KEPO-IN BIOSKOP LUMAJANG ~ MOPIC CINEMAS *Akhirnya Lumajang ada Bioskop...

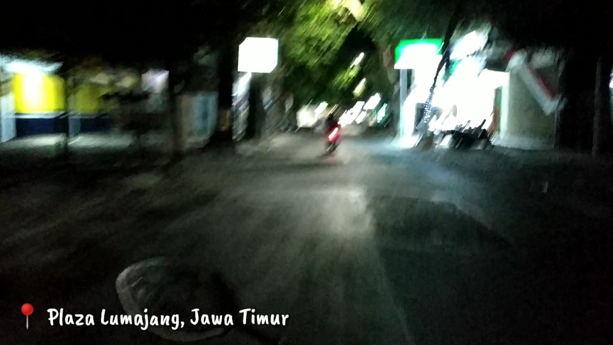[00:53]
Jadi tempatnya ini ada di Plaza Lumajang.
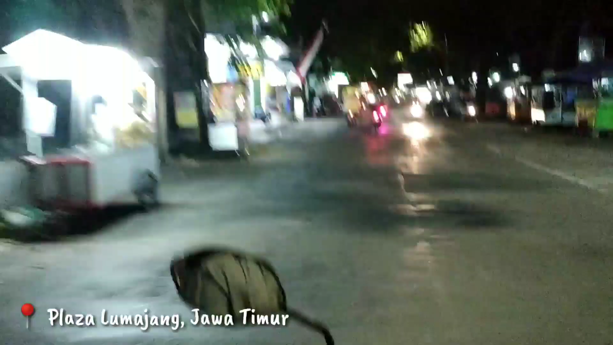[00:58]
Kalau kalian dari arah Hotel Lumajang, kalian bisa menempuh jarak sekitar 1 kilometeran.
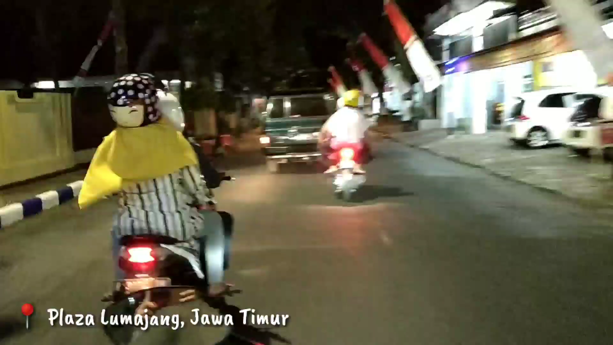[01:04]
Dan setelah lampu merah itu kalian lurus, kemudian kalian belok kiri.
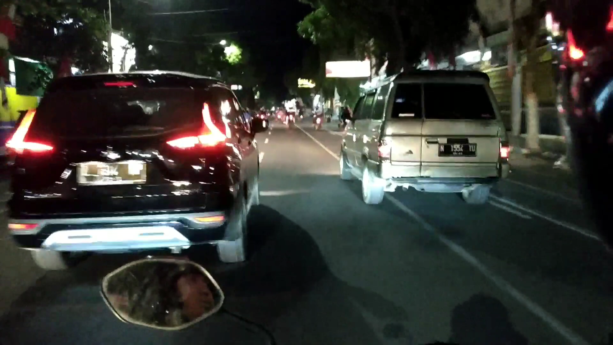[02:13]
gak kalah sama kota-kota sebelah lainnya. Nah, patokannya itu ada di toko Irak. Depan toko Irak ini ada belokan, kalian tinggal belok kiri.